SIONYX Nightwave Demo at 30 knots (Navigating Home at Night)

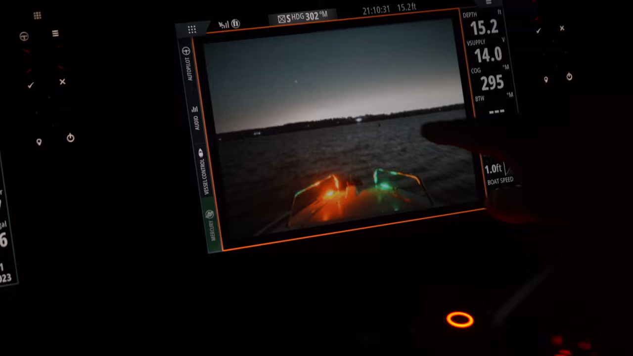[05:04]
but with the help of the psionics camera, this is quite helpful. We're passing by right now. God forbid I'd be able to see that at night.
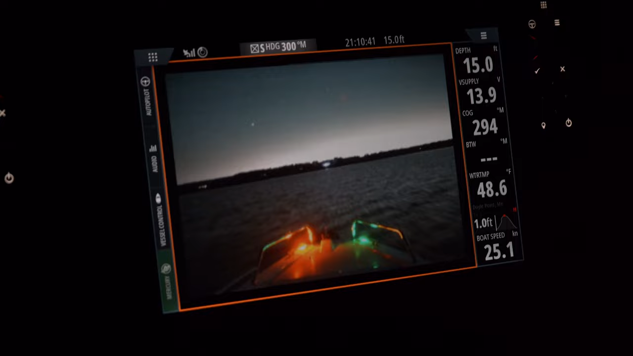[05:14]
I'm going to make a right-hand turn here.
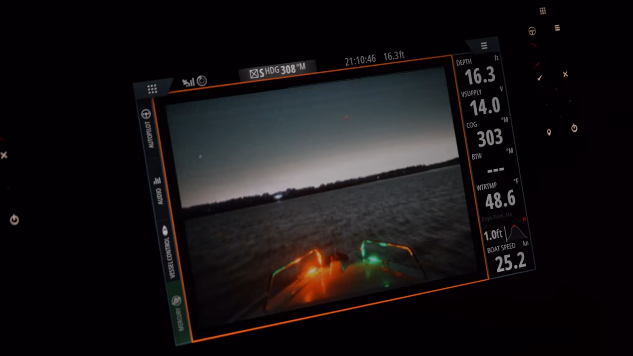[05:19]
I'm slowing down to 25 knots right now just because of how tricky navigating is. This is a green can right now. We're going to keep this to port.
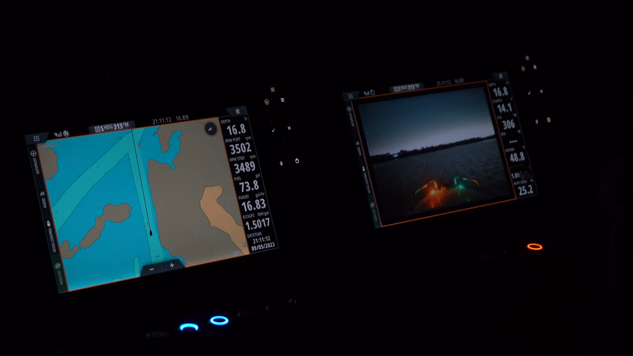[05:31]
My next thing is I'm going to look for a red nun coming up.
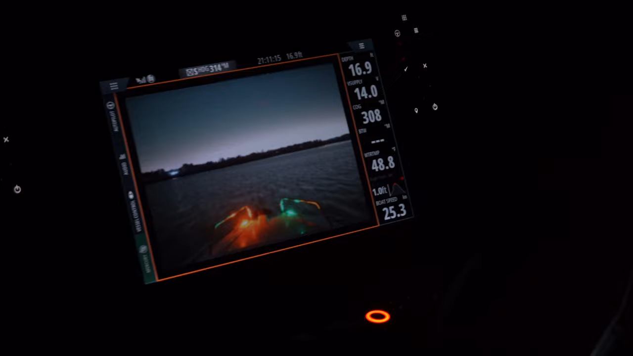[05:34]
There it is, right on my screen right here. Very helpful to see this here. All right, I've got to look for my next one.
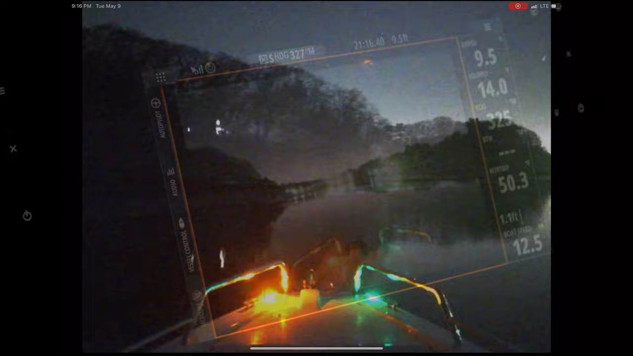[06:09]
A little too much light around the horizon, so I can't quite see my next red navigation buoy.
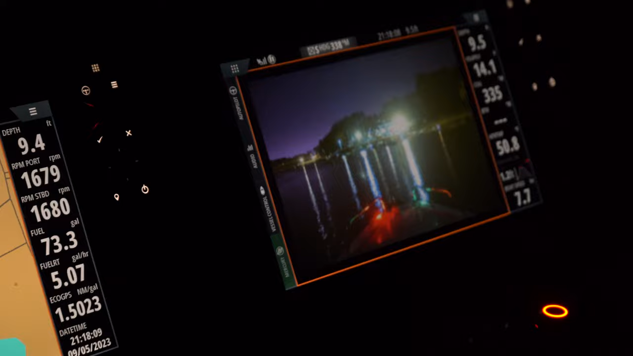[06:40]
Coming into a very brightly lit marina.
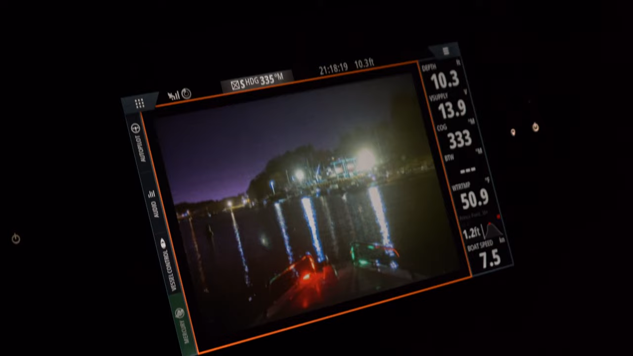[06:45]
And, again, it's not overly helpful for me right now.
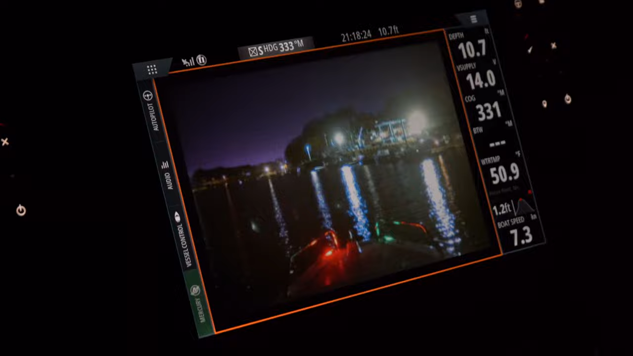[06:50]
Just because on the screen here, there's so much light distortion. And you can see, just off to the port here, you can see, well, you might not be able to see it on the camera here.
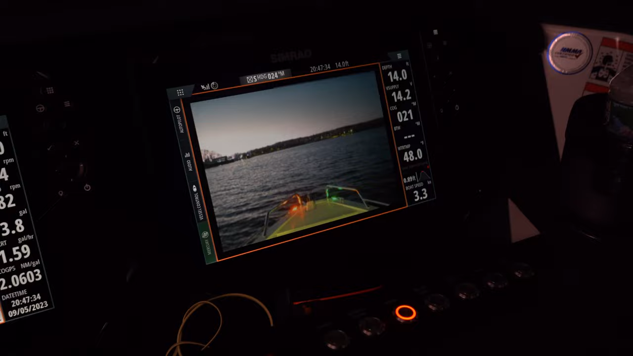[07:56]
But it does give you far more information on what is ahead of you than what my natural eyes can do in the darkness of the night.
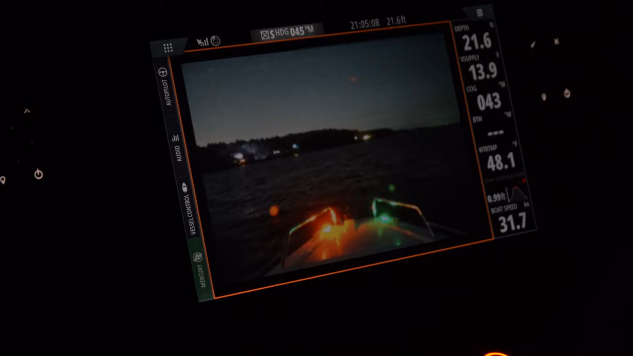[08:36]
At speed, I find that the Psyonix camera is incredibly good, where some of the other manufacturers' night vision camera,